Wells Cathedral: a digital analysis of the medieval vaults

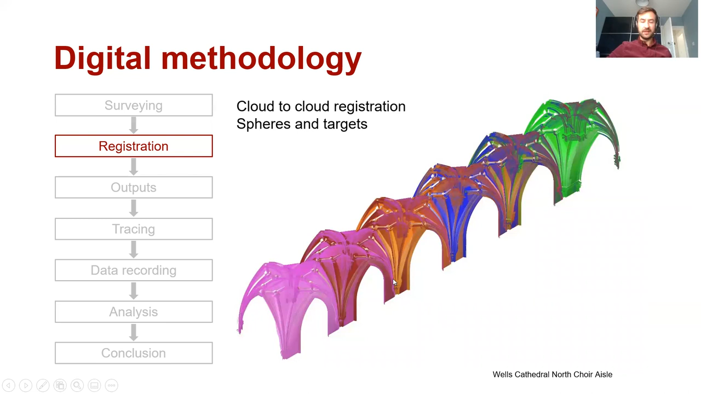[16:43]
balls and it works out where they are in space and then puts those scans together. More recently it doesn't even need to do that. It can just identify pieces of geometry within the scanner and align them automatically. So this is our plan of Wells and this shows you every scan that we took.
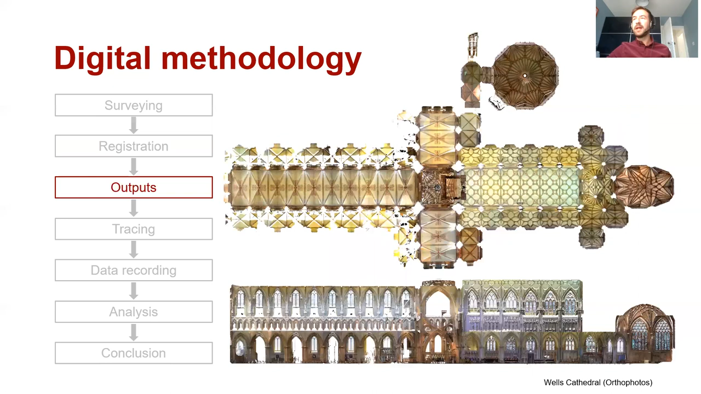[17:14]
So on the top we see a plan view looking up at the vaults above and to the bottom we see a long section through the entire cathedral.
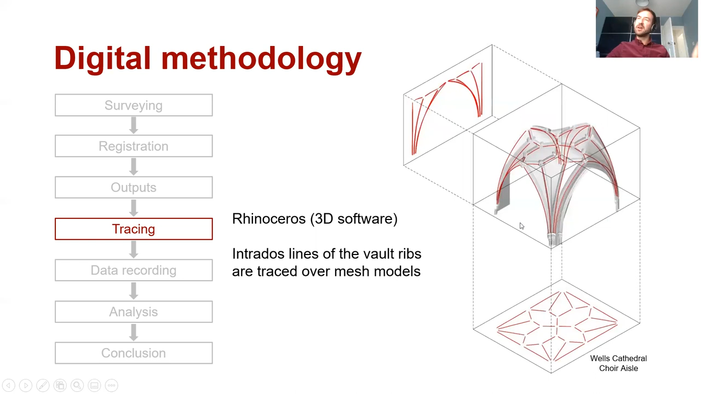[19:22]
This is where we've traced along the Entradus line of all the ribs and you can see how we've also projected 2D images out from that. So I'll just talk through some of the key geometry that we're looking for once we've traced those ribs.
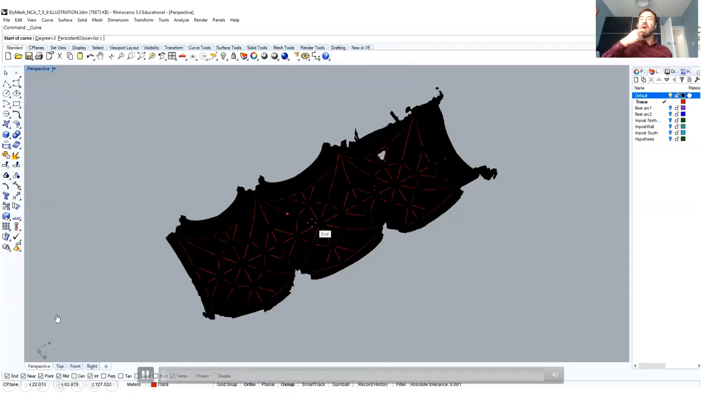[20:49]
So I'll conclude this section just by showing you a video of us manually tracing a rib.
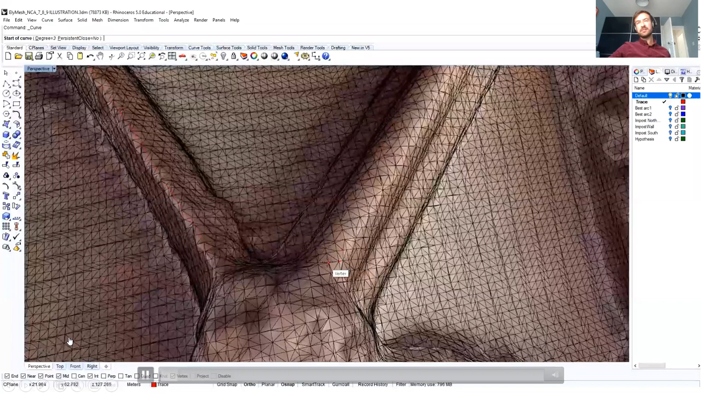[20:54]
This case is Ely Cathedral in the North Quiet Isle and in this instance we're doing it manually. So you can see we're going in and we're creating points along the intradus line of the
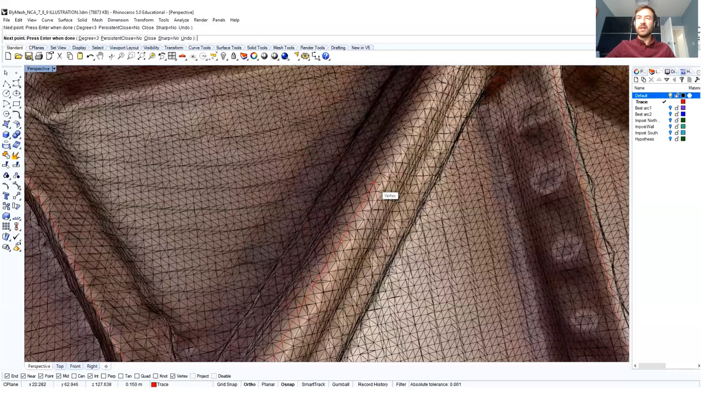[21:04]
rib and more recently we do this automatically so we create an automatic section cut through that rib.
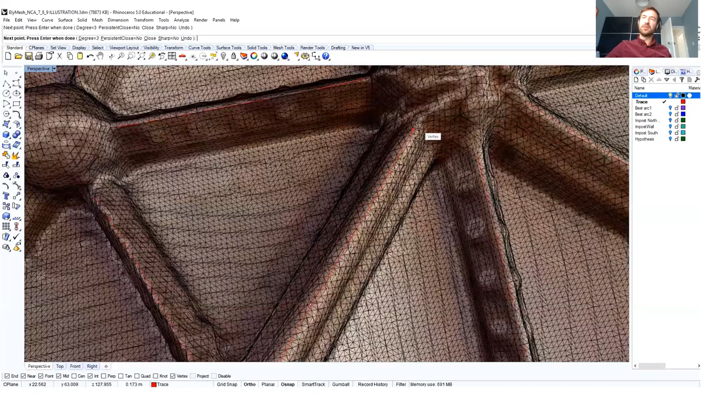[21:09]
Sometimes we get more difficult ribs which snake along and then we're back to this manual tracing process.
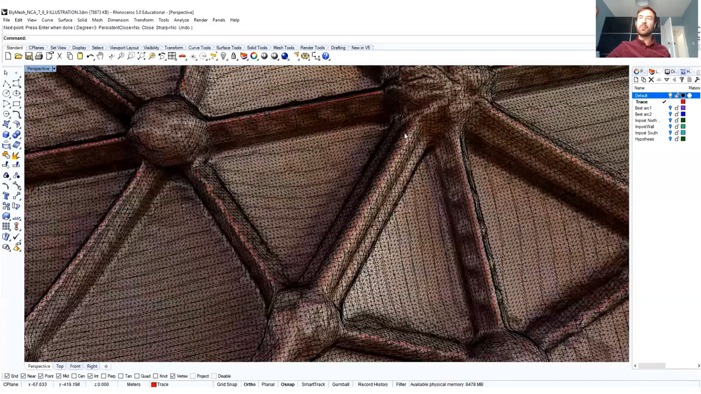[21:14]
So that rib has just been traced.